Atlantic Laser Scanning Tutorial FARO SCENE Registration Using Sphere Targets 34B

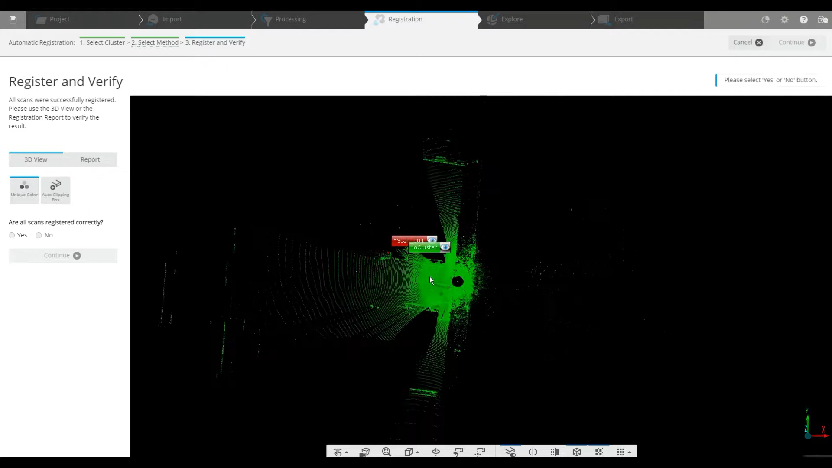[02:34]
Looks as though it's come together.
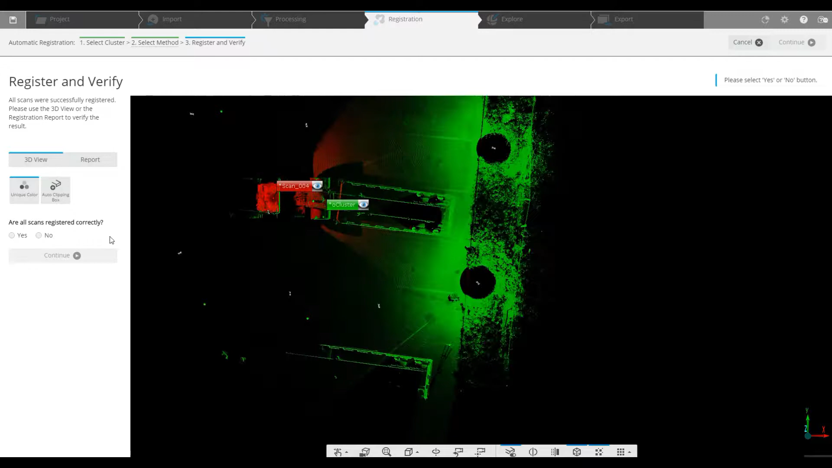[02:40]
We'll check it out here with a couple of different angles. Yep. It was an interior shot of inside of the truck cab.
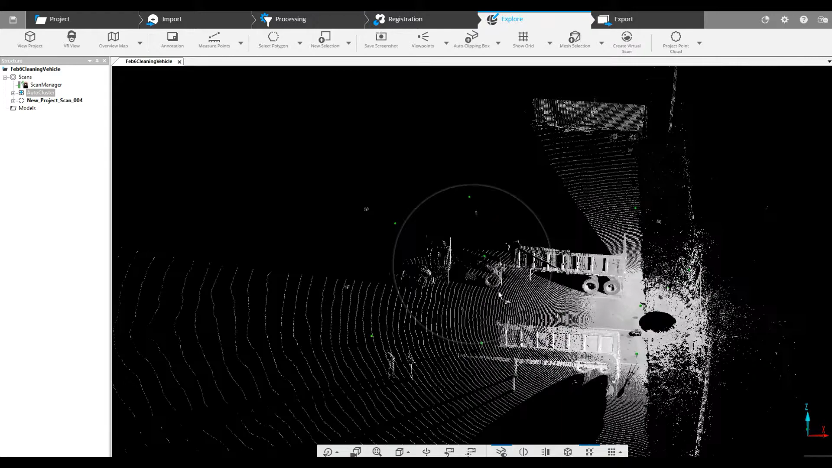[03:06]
And as everything starts to load it looks as though everything's going to be fine.
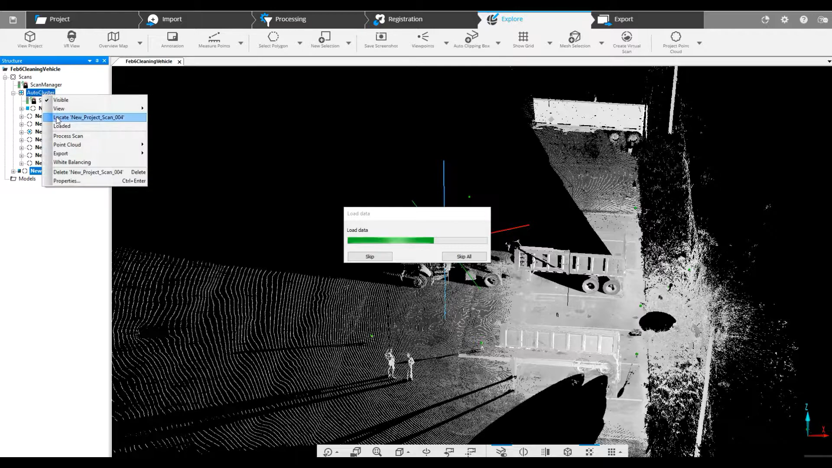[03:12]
There we go.
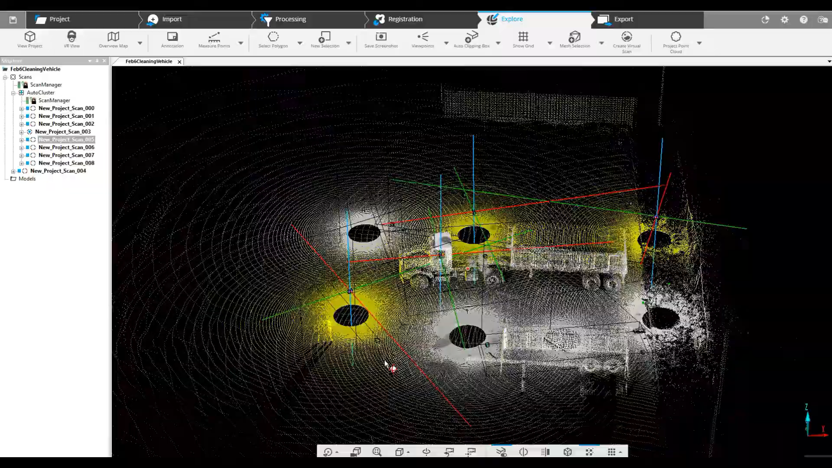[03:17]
And our project is loaded. We can take a quick look at it.
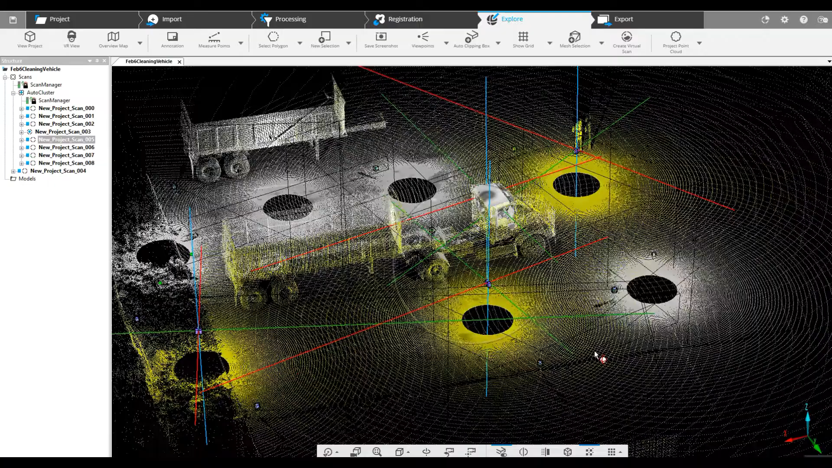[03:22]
It is correct. Now you notice we did not add color.
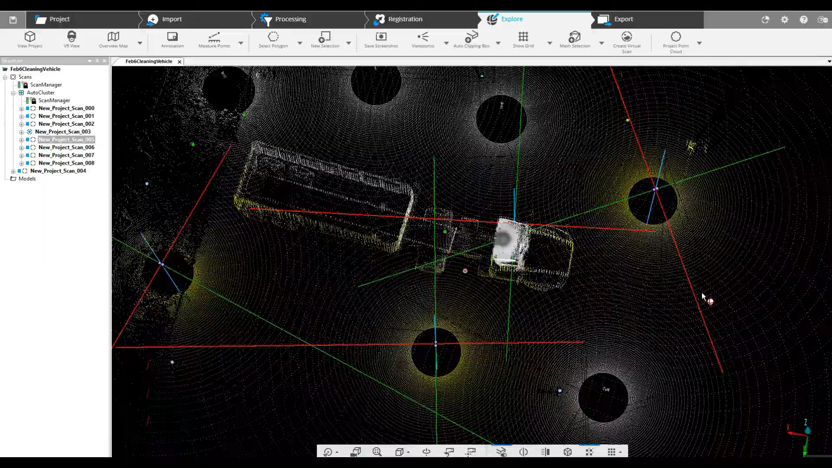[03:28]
Again we do not recommend adding color to your project until it is registered.
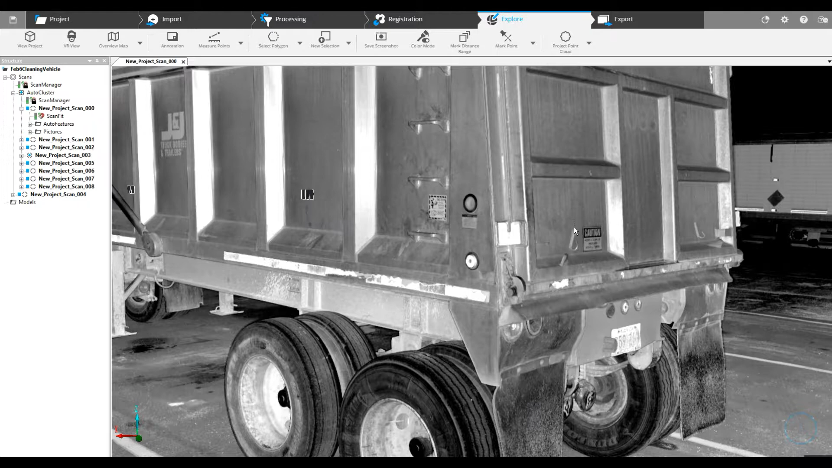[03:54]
There was too much light from the sun.
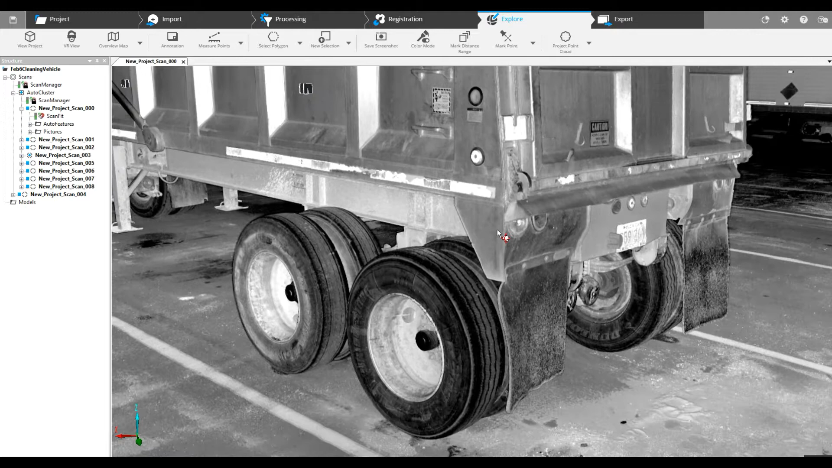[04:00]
Other times not enough light maybe in areas like this underneath the.